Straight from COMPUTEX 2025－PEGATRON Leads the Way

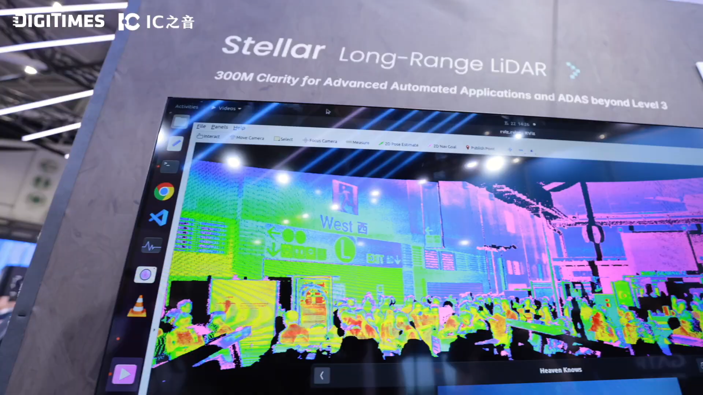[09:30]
The new generation of the LiDAR module not only extends the detection range,
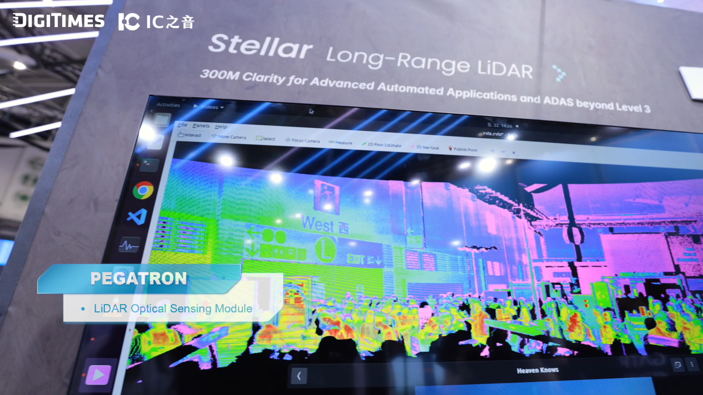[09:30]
but also improves the angular resolution and wide field of view.